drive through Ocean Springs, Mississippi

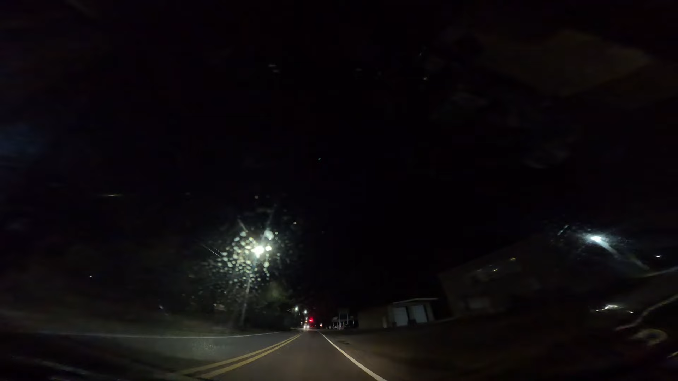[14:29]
Heading straights mostly east Then there's a library east of that so for tomorrow on Saturday
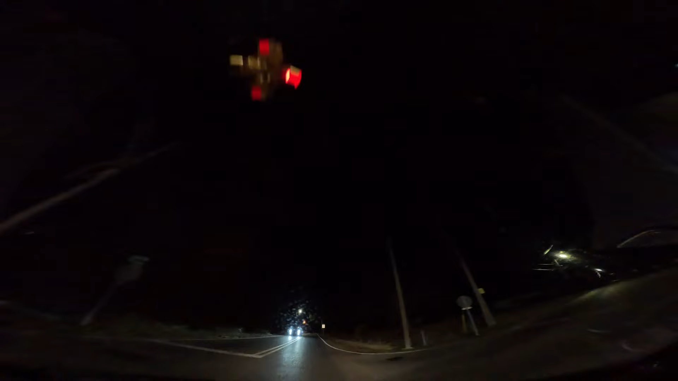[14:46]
All right American top team In one mile, turn left on go back so well All right one mile
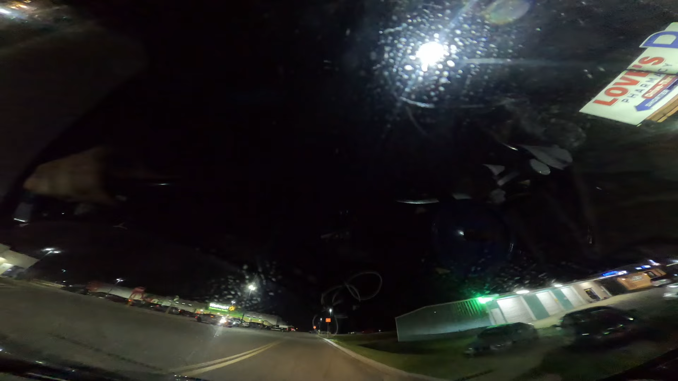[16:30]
Move It's a stop all the way All right three miles straight down Man there is a lot of brightness From all the other headlights I got a
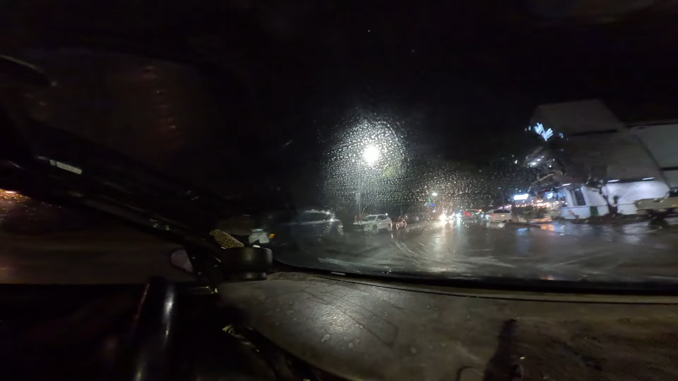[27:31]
is kind of busy around here see a little traffic a little busy and I just can't see very well okay turn left on Potson Avenue then take the second oh oh oh yep oh oh if any anyone works I'm really going to get this windshield wiper going